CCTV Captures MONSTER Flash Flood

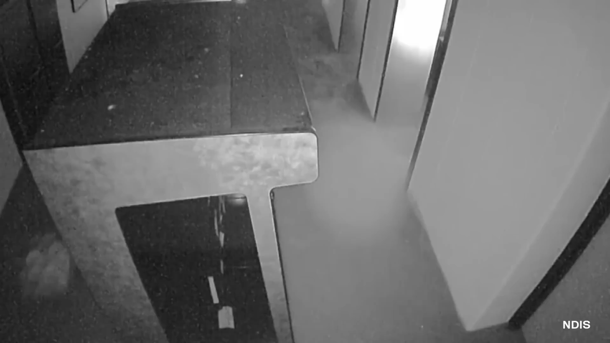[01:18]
showing a calm pool of water, perhaps a few inches deep, judging by the doorframe. Then, like a scene from the Titanic, a massive surge of flood water rushes into the basement.